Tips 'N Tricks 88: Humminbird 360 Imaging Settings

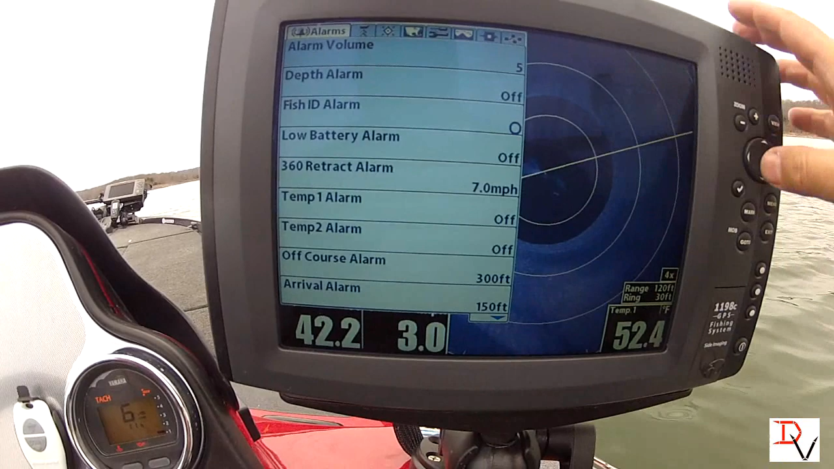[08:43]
On screen: water 52.4°F
and right here we're going to have our retract alarm this tells us what speed we want 360
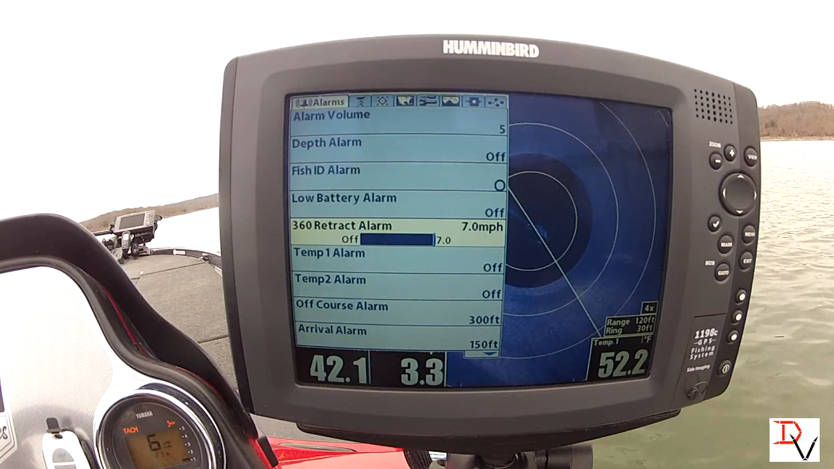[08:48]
On screen: water 52.2°F
imaging to let us know that it's deployed so when you get above idle speed
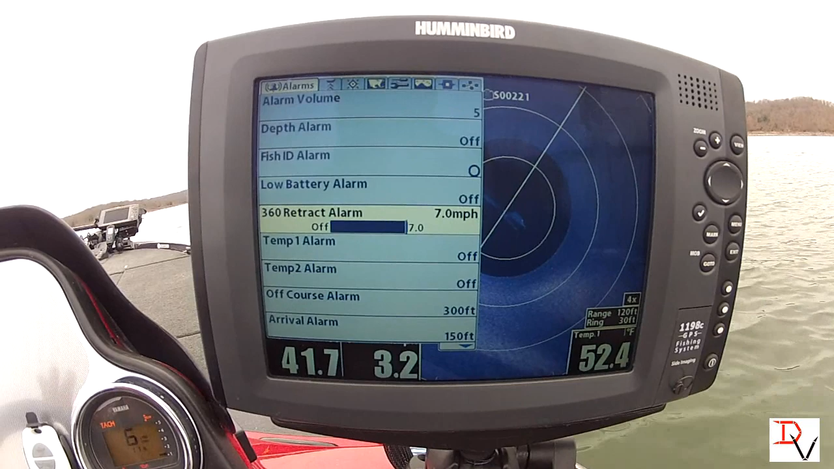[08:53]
On screen: water 52.4°F
you can tell it to that you've got the 360 retracted so it doesn't go too far or it doesn't stay down when you're taking off to not damage it now 360 imaging you can get it on the full screen but with your zoom
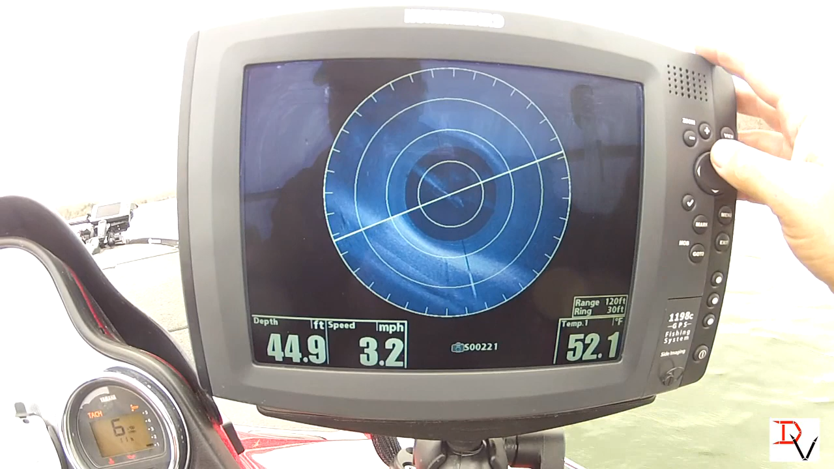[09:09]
On screen: depth 44.9 ft, water 52.1°F, speed 3.2 mph
button here we can zoom one time which gives us two times zoom a four times zoom a six times zoom
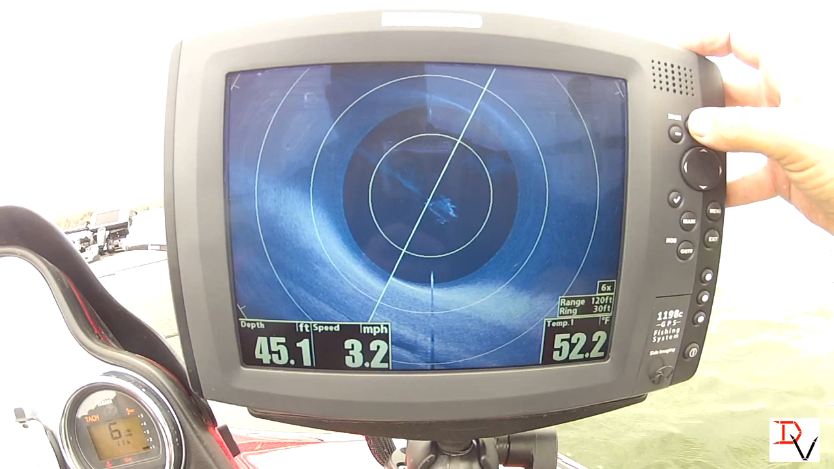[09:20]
On screen: depth 45.1 ft, water 52.2°F, speed 3.2 mph
an eight times zoom and a 10 times zoom 12 times and that's max
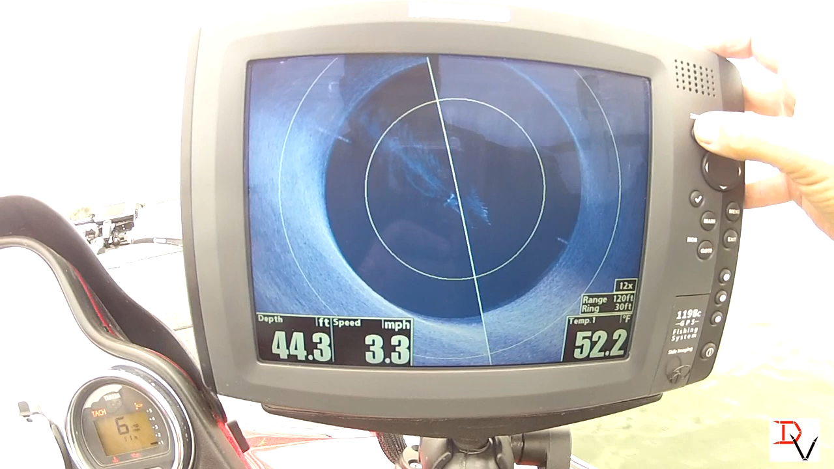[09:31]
On screen: depth 44.3 ft, water 52.2°F, speed 3.3 mph
and you can see it helps fill that screen up now here's one of the cool
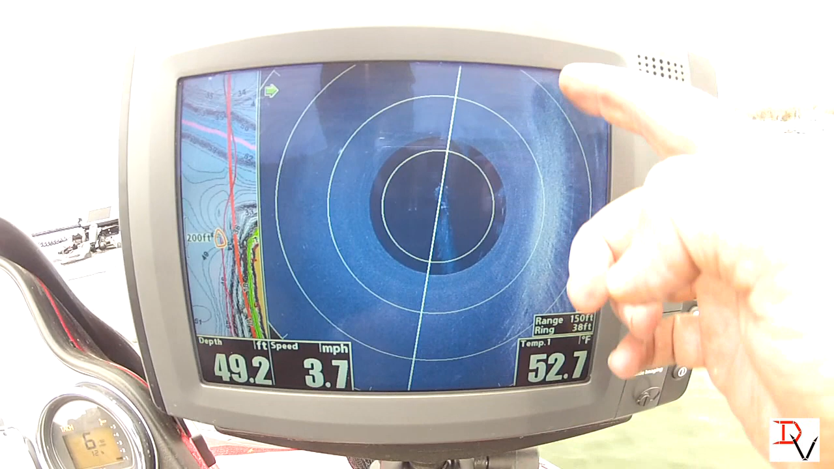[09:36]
On screen: depth 49.2 ft, water 52.7°F, speed 3.7 mph
things here's the road bed here's our road bed here and we can see
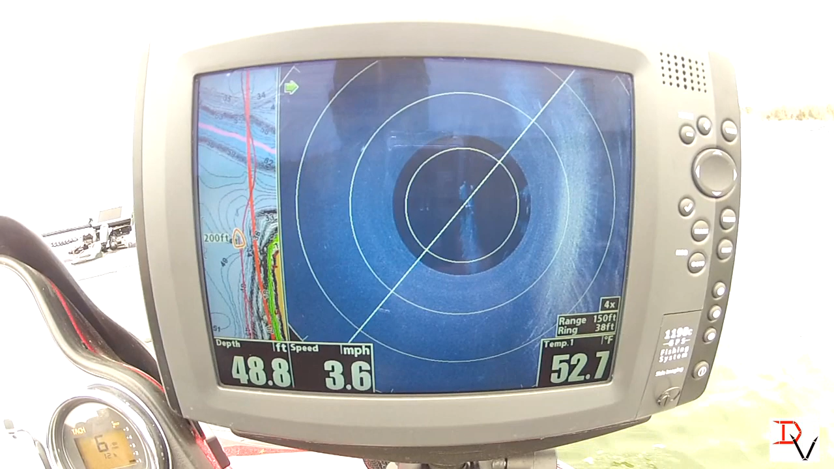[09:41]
On screen: depth 48.8 ft, water 52.7°F, speed 3.6 mph
it exactly as it's developing over to the side we know exactly from the boat position because the boat's right here we can go in and turn on our boat icon again
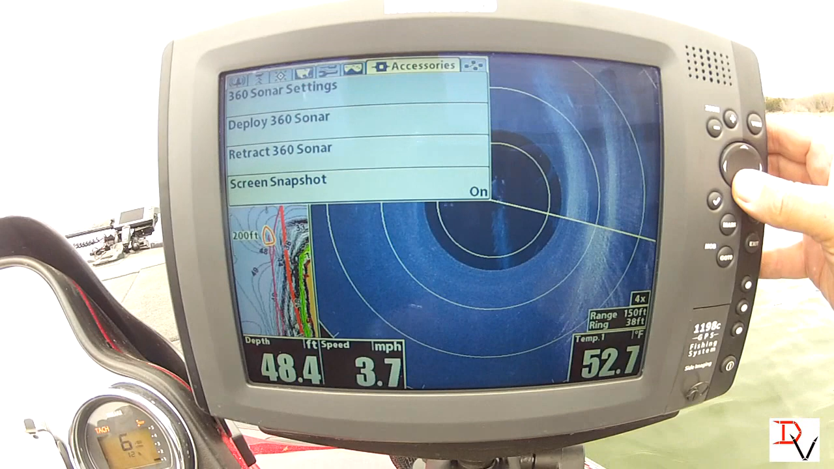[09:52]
On screen: depth 48.4 ft, water 52.7°F, speed 3.7 mph
and it's going to tell us exactly where that structure is right there the big old tree we just come by using in conjunction with lake master maps is unbelievable
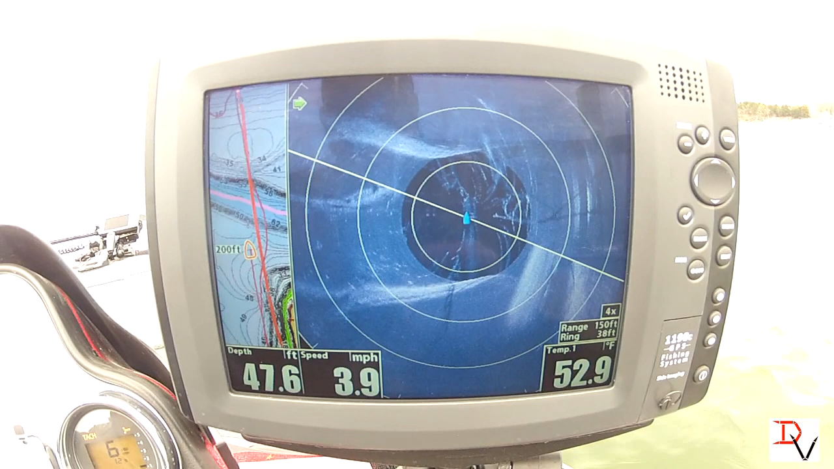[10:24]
On screen: depth 47.6 ft, water 52.9°F, speed 3.9 mph
we're getting close to our creek channel here drop off lots of timber look at the trees trees everywhere and there's our road bed as it gets ready to leave and goes over the river channel
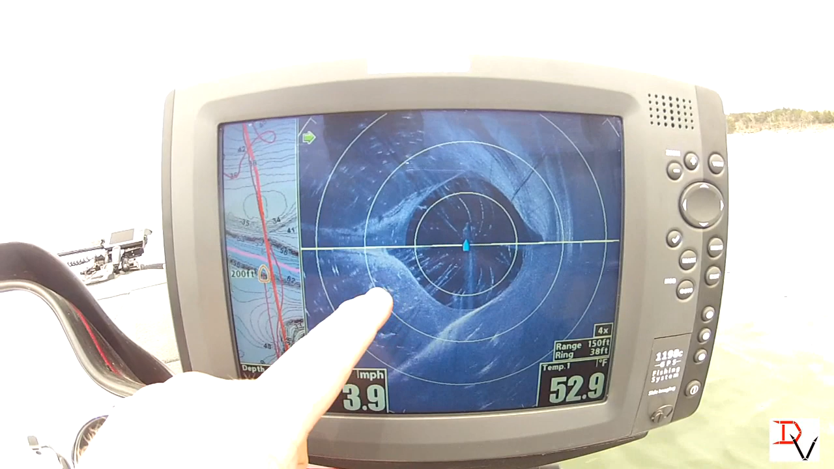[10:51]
On screen: water 52.9°F
if we had to refresh up these are pretty much fish and trees out here there's our edge of our creek channel right on with the lake master map and look at the fish stacked up in that channel wow
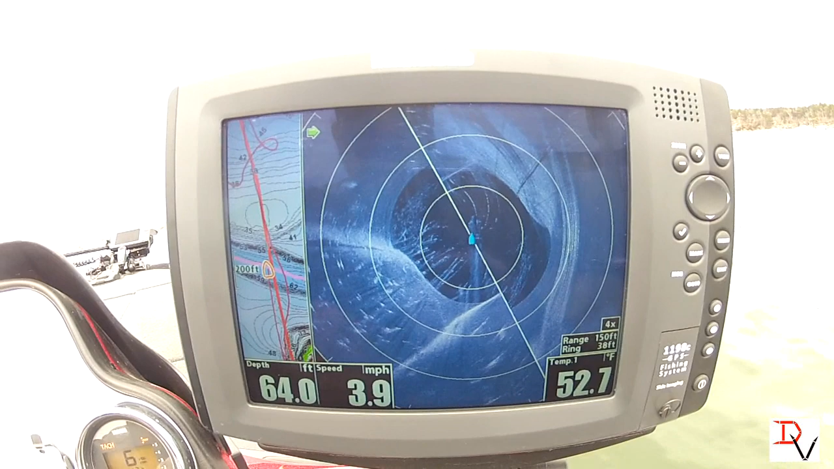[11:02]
On screen: depth 64.0 ft, water 52.7°F, speed 3.9 mph
and the bridge the old bridge that's sunken that was an old swinging bridge that went across the river
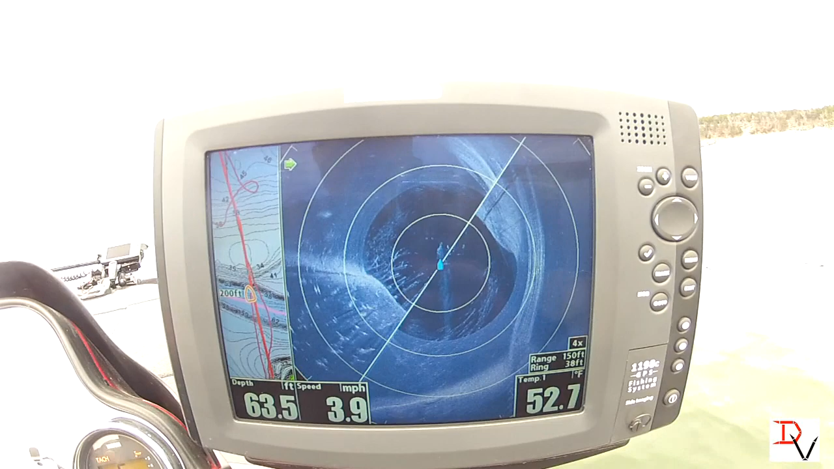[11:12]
On screen: depth 63.5 ft, water 52.7°F, speed 3.9 mph
you can see the steel right there starting as it's refreshing
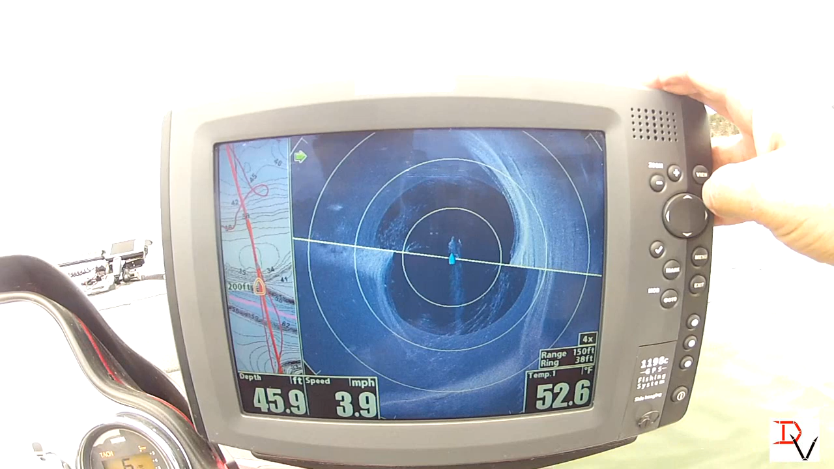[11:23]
On screen: depth 45.9 ft, water 52.6°F, speed 3.9 mph
and we're on the other side of the bank look at the bridge abutment there where the bridge was on top we went right across it